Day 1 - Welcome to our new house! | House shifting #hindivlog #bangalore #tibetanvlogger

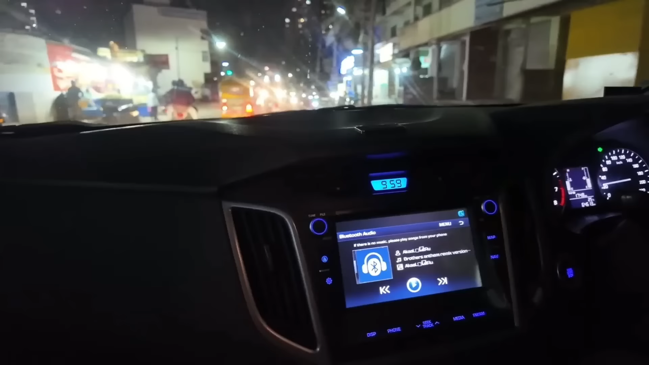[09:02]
हम लोग अब पहुंच रहे हैं, इट इज 10 PM, बहुत ज़्यादा ट्रैफिक था और हम लोग को बहुत टाइम लगा,
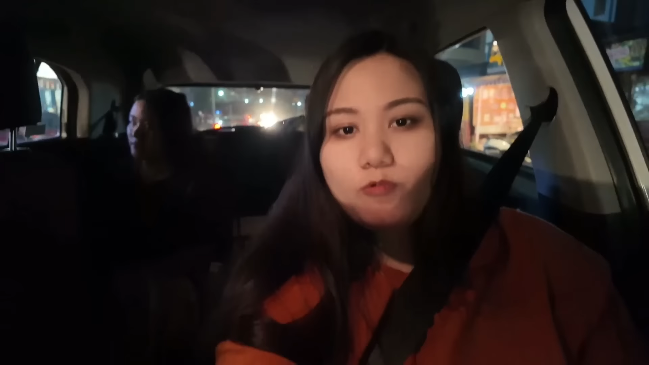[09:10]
2 घंटा लगा रास्ते में, और ट्रक है ना हमसे पहले भी पहुंच गया है, हम लोग लेट हैं,
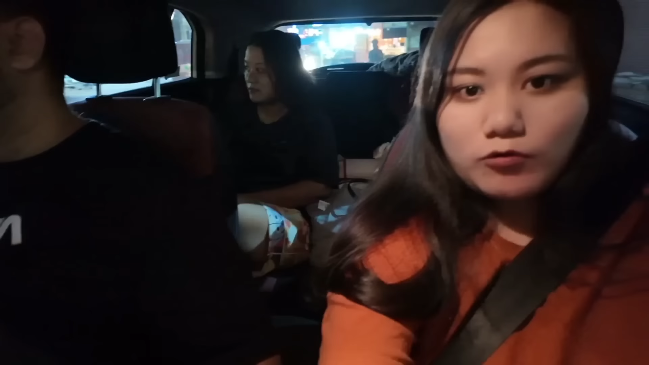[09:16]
और रास्ता लिए ना हम लोग ना कोरमांगला में बहुत ट्रैफिक था फंस गया, अभी हम लोग गेट के अंदर घुस रहे हैं, ट्रक उधर बैठा है,
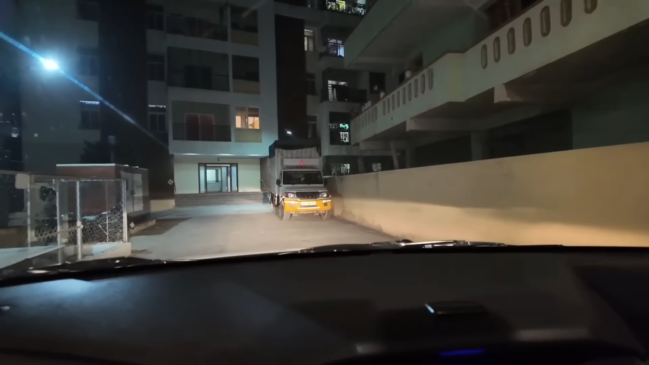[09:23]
ये देखो ट्रक वाला भैया देखो हमसे भी पहले पहुंच गया है, देखो भैया शिफ्ट भी करना स्टार्ट कर दिया, भैया तो काम भी शुरू कर दिया है,